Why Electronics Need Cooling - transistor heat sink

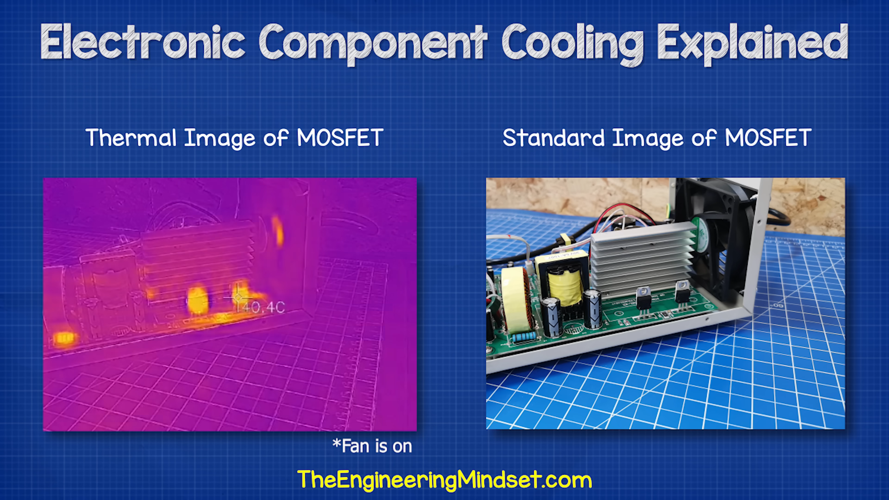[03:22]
we can see with the thermal imaging camera that these components very quickly reach 45 degrees Celsius.
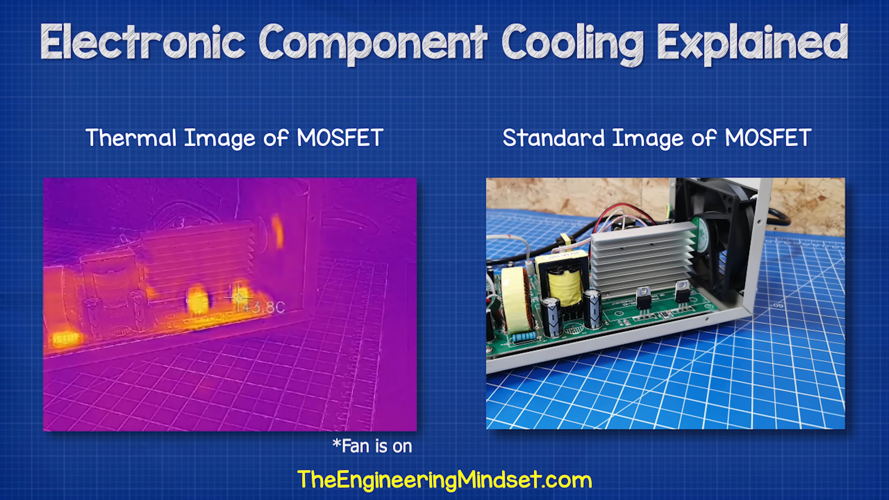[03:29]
I cut the power at this point because I didn't want to damage the components. All electronic components have a thermal limit or a maximum operating temperature.
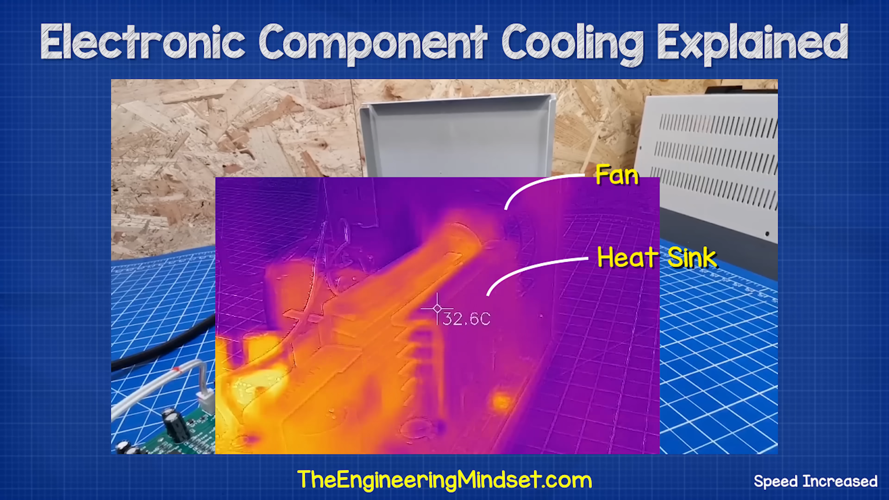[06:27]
On screen: spot 32.6°C
And when I cut the power but leave the fan running, the temperature drops very quickly. Another method that's most commonly used in laptops is to use a heat pipe.